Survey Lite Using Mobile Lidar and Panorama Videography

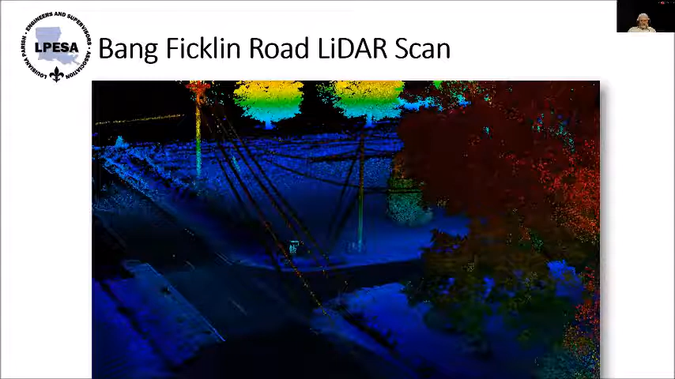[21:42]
It's remarkable how good the data is that comes back without adjustment to control by using a core station. It's amazingly accurate in the XY. The thing that we almost always massage is we adjust against the Z value from a GPS observation. All right. So this is an example of that DEM of that same road, same point of view. We see the blue from the ditch. The top left of the DEM, you're seeing it's a hotter color. That's the crown of the road.
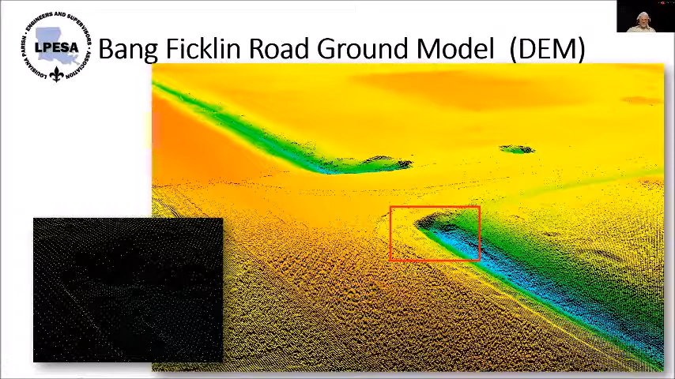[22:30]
There it is. And then you're seeing a drop of the, this is probably the edge of the pavement going onto the grass. All this data from this particular DEM, you can generate cross sections. Again, blue is a ditch. And then in the middle is the crown of the road, kind of argish yellow.
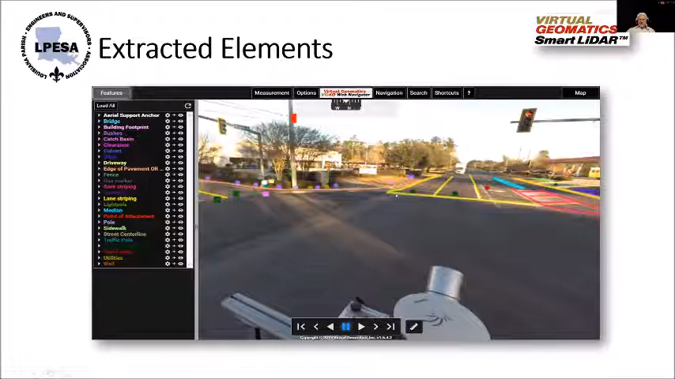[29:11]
Once you load up all the extraction items, you start seeing representation of the stripe – striping on the pavement. You see the edge of pavement. There's a pole here. Let's keep going.
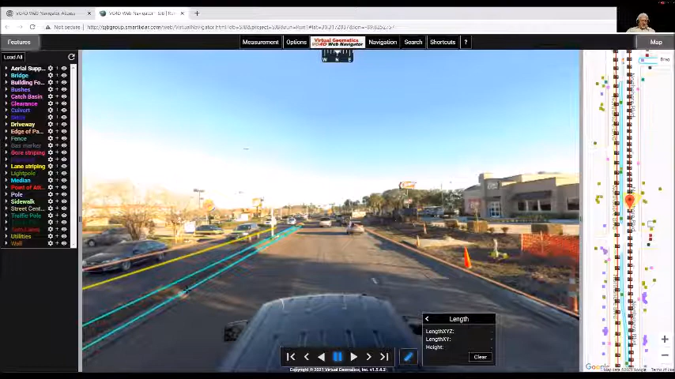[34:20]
So here we got curb, edge of pavement, edge of pavement over here. You got various elements that they identify. This particular element, if I double-click it – I'm going to turn off the measurement tool.
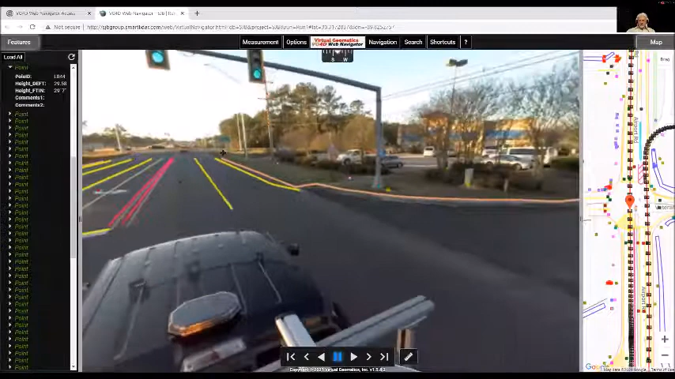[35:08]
You saw how we can measure heights from everywhere. But these are all observable. Let me see if I can – these are all observable points in the database, in the extracted feature list. Oh, that's the power pole behind here. Oh, they measured all of the parts and appurtenances on this pole. In fact, let me go forward a little bit.